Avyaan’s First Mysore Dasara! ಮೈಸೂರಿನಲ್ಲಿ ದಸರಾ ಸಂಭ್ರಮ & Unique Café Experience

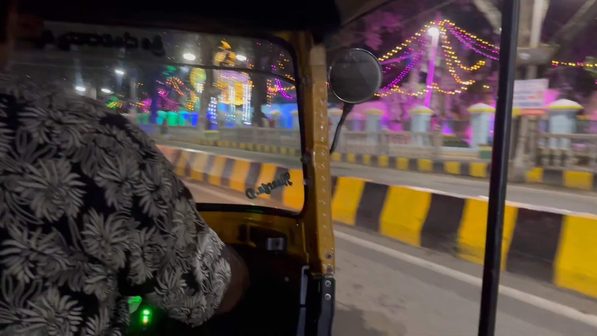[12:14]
ತುಂಬ ನಡೆದುಬಿಟ್ಟಿದ್ವಿ ಎಕ್ಸಿಬಿಷನಿಂದ ಪ್ಯಾಲೆಸ್ ಒಳಗಡೆ ಎಲ್ಲ. ಸೊ ಸಾಕಾಗೋಯಿತು. ಪ್ಯಾಲೆಸ್ಸಿಂದ ಎಕ್ಸಿಬಿಷನ್ ಪಾರ್ಕಿಂಗ್ ಹತ್ತಿರ ಹೋಗೋದಕ್ಕೆ ಅವರು ಆಲ್ಮೋಸ್ಟ್ 100 rupees ಚಾರ್ಜ್ ಮಾಡಿದ್ರು. ದಸರಾ ಟೈಮಲ್ಲಿ ಇದೊಂದು ಆಟೋ 1-2 ಚಾರ್ಜ್ ಮಾಡ್ತಾರೆ, 1-2 kilometers ಹೋಗೋದಕ್ಕೇ.
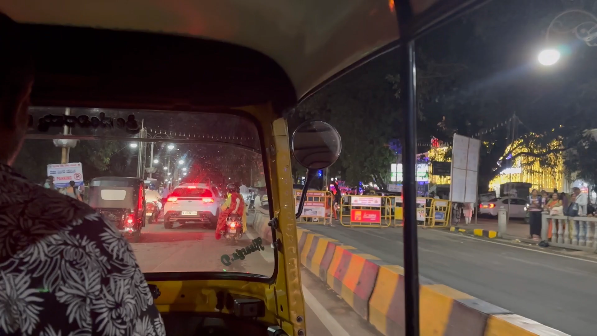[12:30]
ಸೊ ಇಲ್ಲಿ ಆಟೋನಲ್ಲಿ ಹೋಗ್ತಾ ಇದ್ದೀವಿ. ನೋಡಿದ್ರಲ್ಲ ಎಷ್ಟು ಖಾಲಿ ಇದೆ ರೋಡ್ಗಳು.
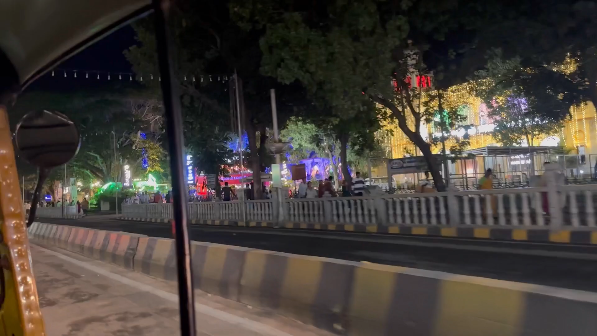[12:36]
ಆಪೋಸಿಟ್ ಸೈಡ್ನಲ್ಲಿ ಟ್ರಾಫಿಕ್ ಇರುತ್ತೆ, ಒಂದೊಂದು ಕಡೆ 1-way ಮಾಡಿಬಿಡ್ತಾರೆ.
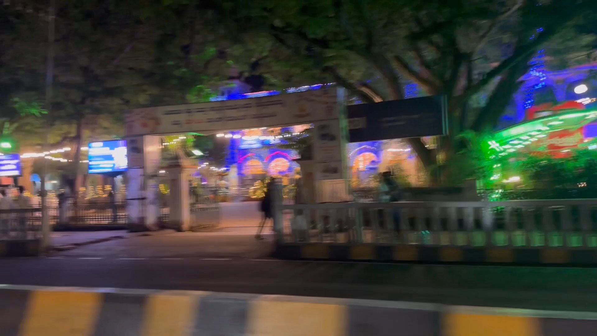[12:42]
ಬಟ್ ಇದು ಆಲ್ಮೋಸ್ಟ್ ನಿಮಗೆ ಲಾಸ್ಟಲ್ಲಿ ವಿಜಯದಶಮಿ ದಿನ ಆಮೇಲೆ
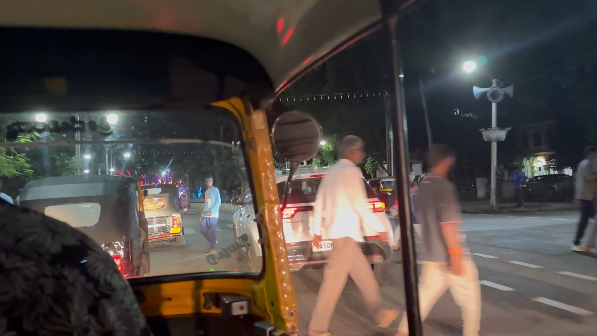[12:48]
ಅದಾದಮೇಲೆ ನೆಕ್ಸ್ಟ್ ಡೇ ಎಲ್ಲ ತುಂಬ ಟ್ರಾಫಿಕ್ ಇರುತ್ತೆ. ಈ ಥರ ಎಲ್ಲ ಓಡಾಡೋದಕ್ಕೆ ಆಗದೇ ಇಲ್ಲ.
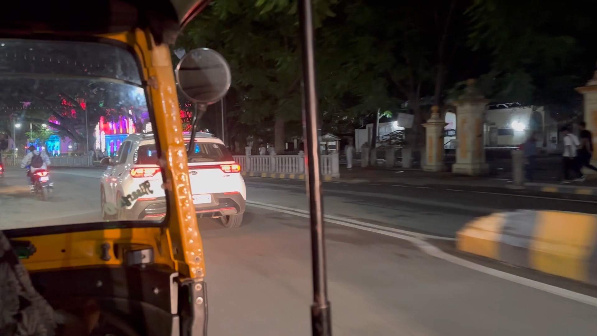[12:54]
ಇಲ್ಲೆಲ್ಲ 1-2 hours ತನಕ ಟ್ರಾಫಿಕ್ ನಿಂತೋಗ್ಬಿಡುತ್ತೆ. ನಿಂತಿದ್ದ ಜಾಗದಲ್ಲೇ ನಿಲ್ಲಬೇಕು, ಈ ಥರ ಎಲ್ಲ ಬರೋಕ್ಕಾಗದೇ ಇಲ್ಲ.